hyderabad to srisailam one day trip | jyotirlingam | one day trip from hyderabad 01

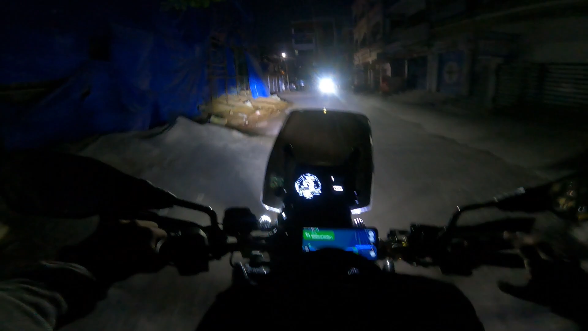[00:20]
మొత్తం ఇది 4 అవర్స్ జర్నీ, 4 అవర్స్ 10 మినిట్స్ చూపిస్తుంది, 229 కిలోమీటర్స్. సో రీచ్ టైం 10:00 ఉంది, 10:05, 10:06 చూపిస్తున్నాడు.
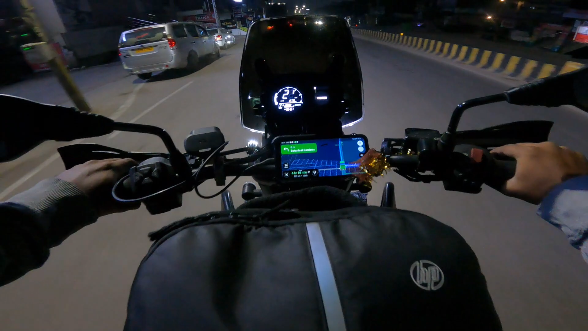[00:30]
ఫ్యూయల్ వచ్చి 4 బార్స్ ఉంది, 22 మైలేజ్.
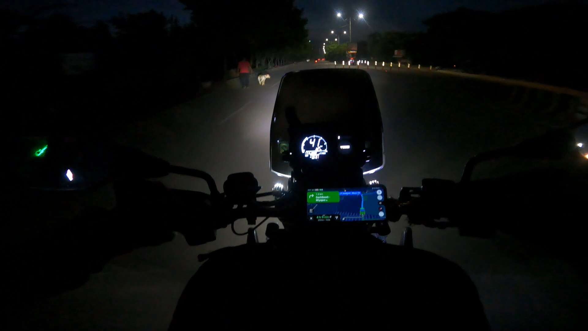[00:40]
ఇంకా ఎఫిషియన్సీ 281 చూపిస్తుంది, 281 కిలోమీటర్స్. చూద్దాం, టైం 6 అయింది. ఈరోజు అయితే కొంచెం బాగా చల్లగా ఉంది, చలేస్తుంది, వింటర్ కదా. ఈరోజు డేటు December 3rd అనుకుంటా, December 3rd సండే, ఎలక్షన్ రిజల్ట్ డే ఈరోజు. బట్ నేను వెళ్దాం అనుకున్నా అక్కడికి, ఎర్లీ మార్నింగ్ లేచి వెళ్తేనే బెటరు.